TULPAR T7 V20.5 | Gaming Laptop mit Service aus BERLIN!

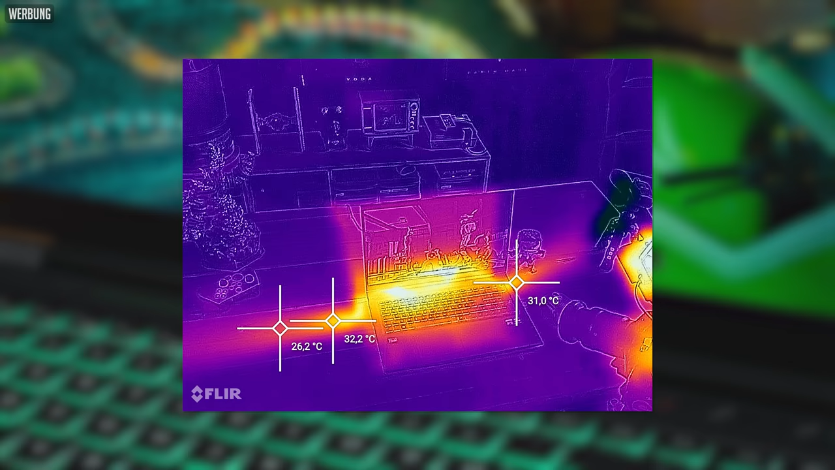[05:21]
Auch der Luftstrom ist schön erkennbar. Aber bemerkenswert finde ich hier auf jeden Fall auch den Unterschied zwischen links und rechts. Ich weiß ehrlich gesagt nicht, ob das Absicht ist,
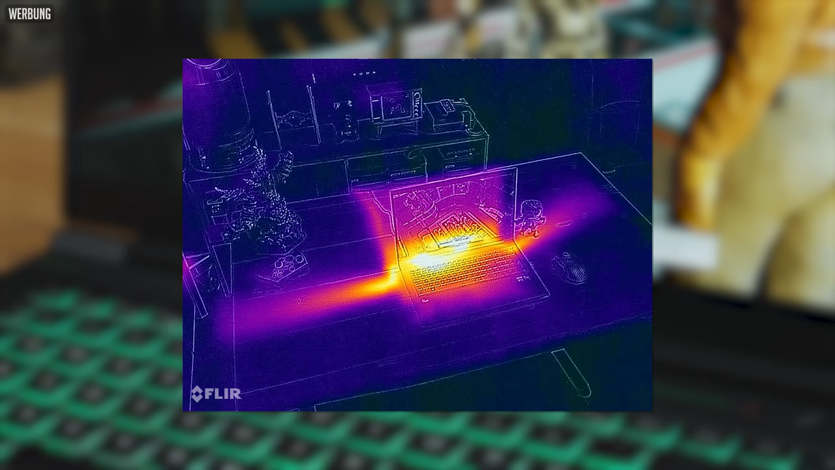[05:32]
aber der Lüfter rechts pustet offensichtlich schräg nach oben an der Maus vorbei, während der Luftstrom links eben gerade verläuft.
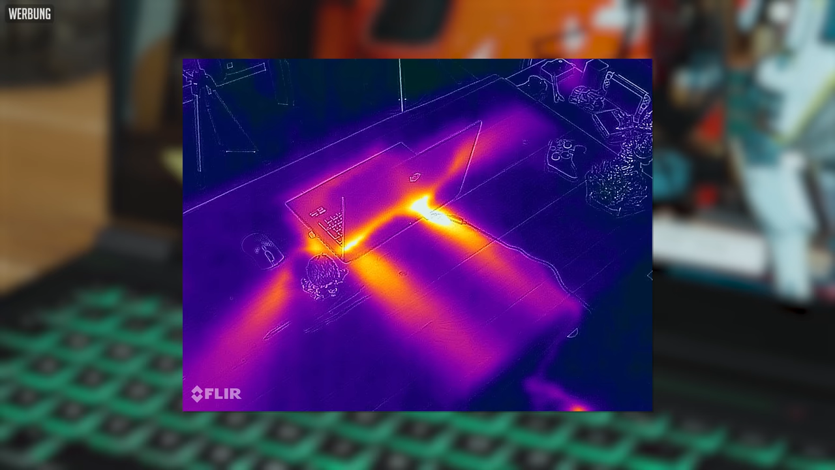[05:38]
Entweder ein netter Zufall oder sehr smart gelöst. Jedenfalls wird die rechte Hand eben nicht von dem Luftstrom die ganze Zeit gegrillt, sondern bleibt entsprechend kühl, weil die heiße Luft vorbeigepustet wird.
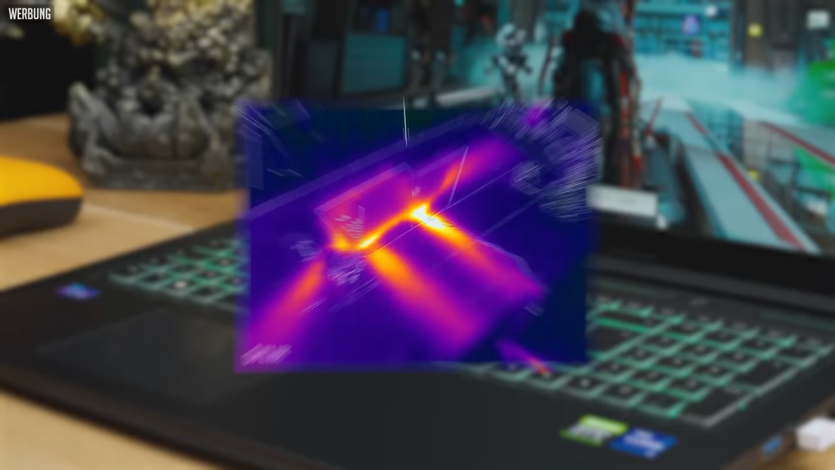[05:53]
Der Stresstest wurde jedenfalls erfolgreich abgeschlossen und das Notebook auch bei längeren Sessions konstant gekühlt.